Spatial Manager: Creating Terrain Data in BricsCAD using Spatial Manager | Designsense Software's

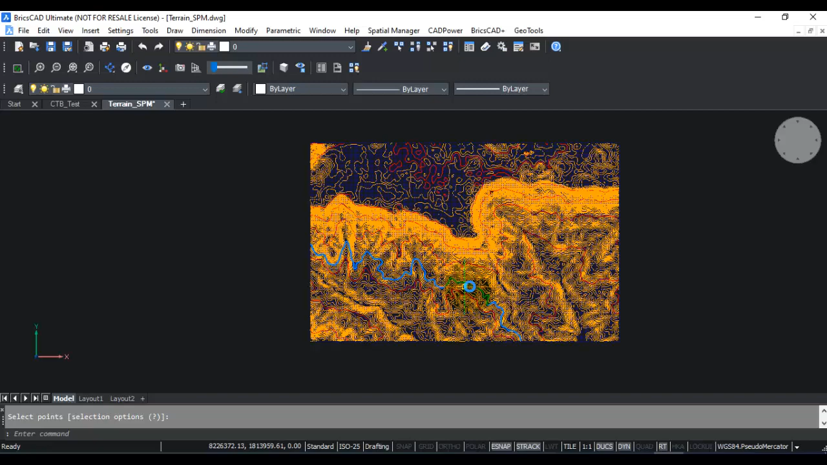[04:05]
have been created right over the points so once again I just change the view and
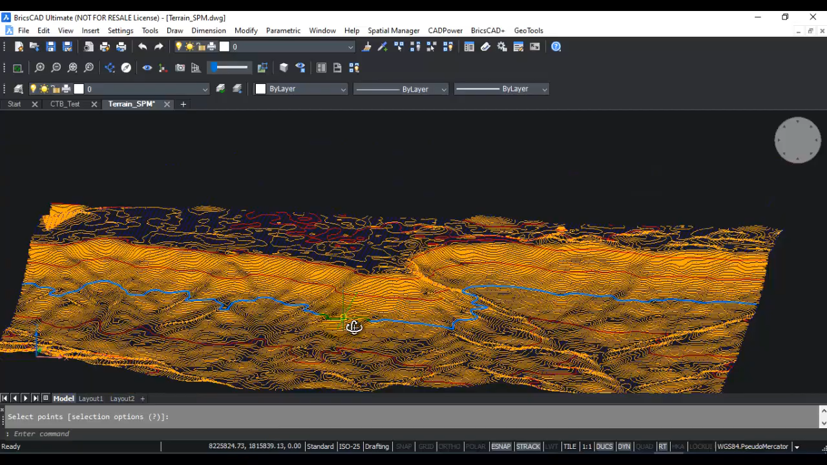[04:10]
you can see it in a better way so 5 meter and 25 meter contours so this is how you generate contours using spatial manager it's very quick very easy and
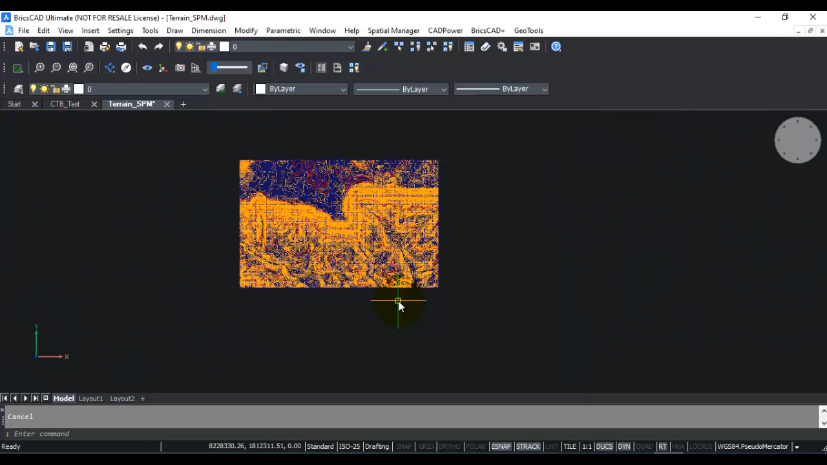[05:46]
manner you can create the terrain as well so if you go here to contour select those points
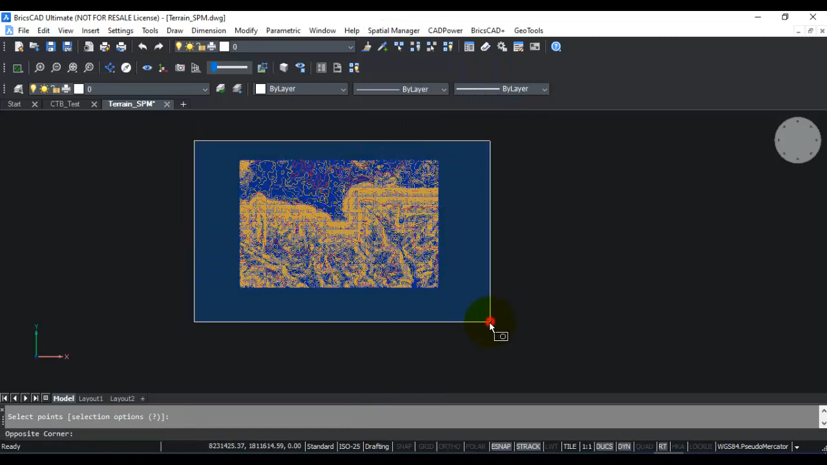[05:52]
once again go to terrain terrain options you can create it as a mesh a
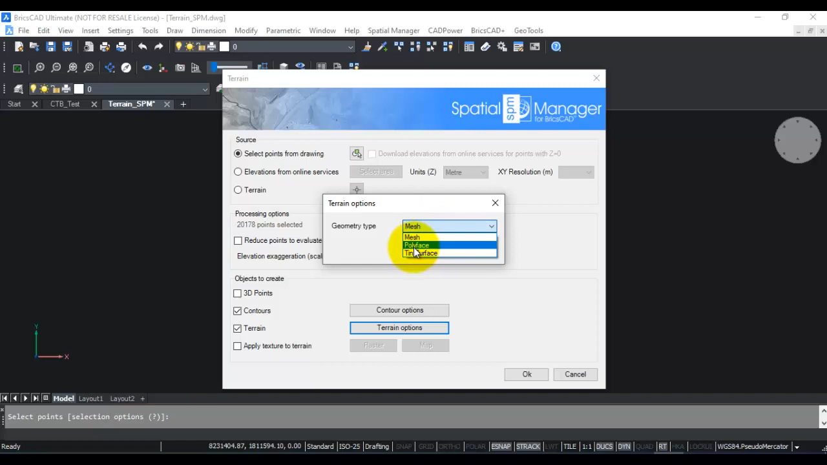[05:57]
polyface or a thin surface for example I click in surface which is quite efficient click ok
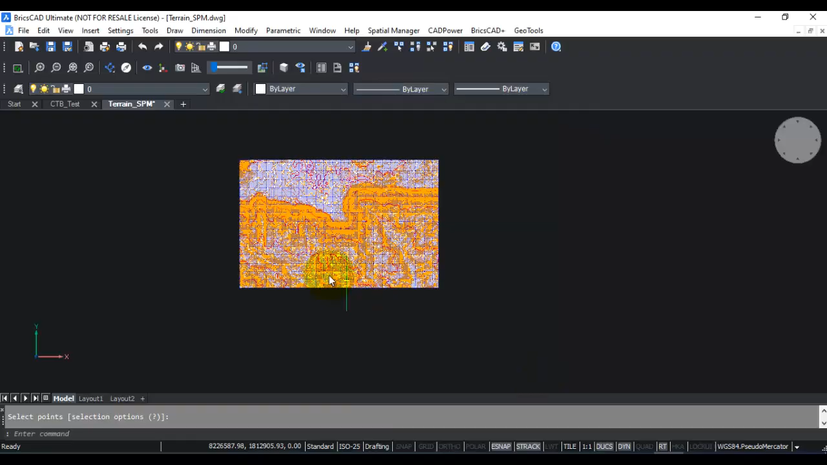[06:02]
alright so if you now move it and look at it from a different view you can see that
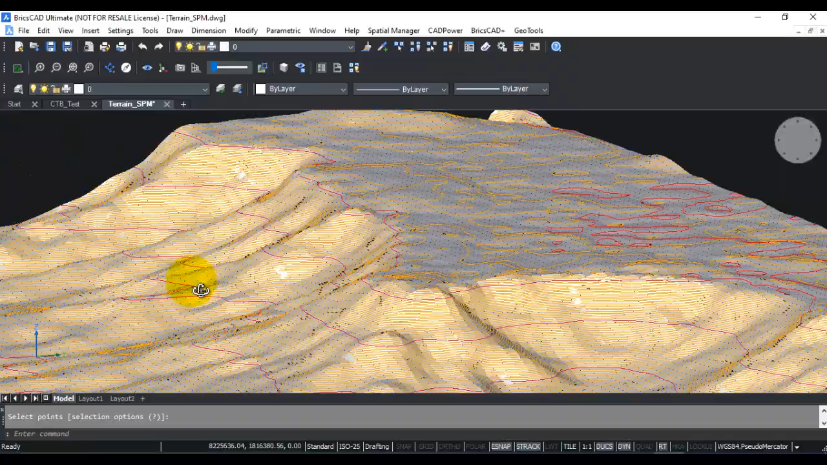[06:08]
in addition to my points and the contours I also have the thin surface generated
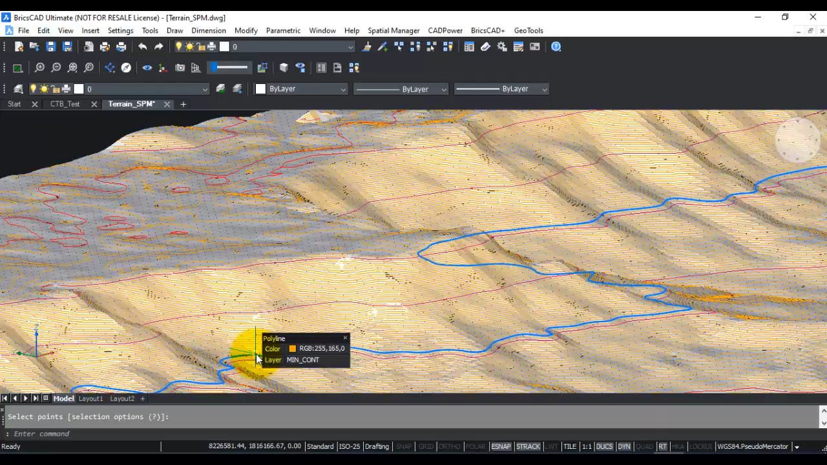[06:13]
as a triangulated irregular network so this is how you work with spatial manager and create elevation data of various kind I hope you enjoyed watching this video do let me know if you have any questions thank you